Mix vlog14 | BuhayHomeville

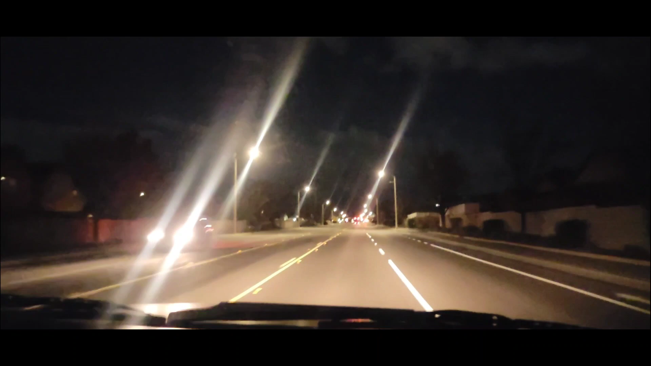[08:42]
Hi guys, good evening everyone. Sumama lang ako kay Jojo ngayon ulit. Sumama ako sa kanyang mamalengke ulit. Let's go.
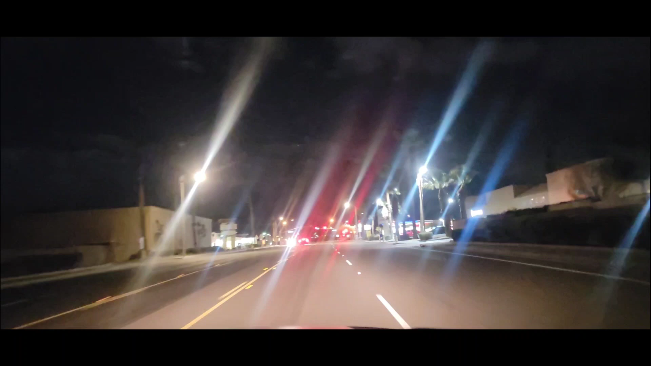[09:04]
There is nobody in the street, you know. Everything is closed. Parking lots empty.
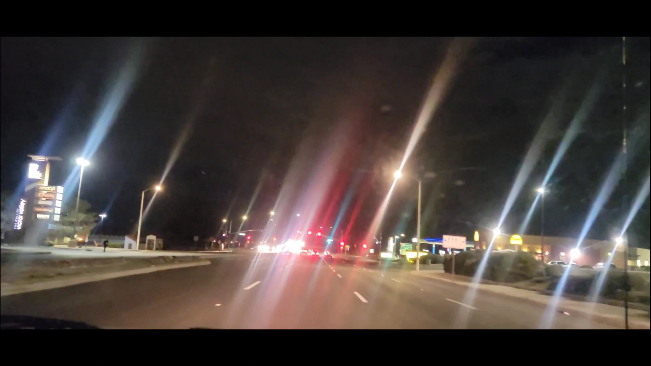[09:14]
Parking lots empty. Everywhere is empty. Ay ay ay. Inan yung naman. Gas station empty. Gas station. Kasi sa mall siguro wala nang naglalabas, guys. So.
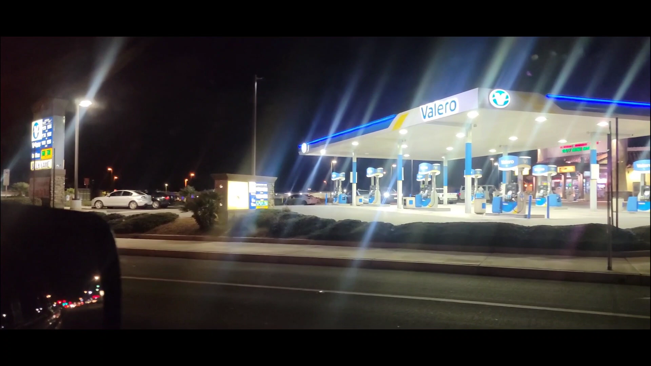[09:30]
Kasi mahal na lang ano gas. Tingnan nyo dito, $4.59. At least $4.59. It's closed, this restaurant, Tio Pepe here. Really? Oh yeah. Closed. Permanent. They close it. Yeah. Oh my goodness.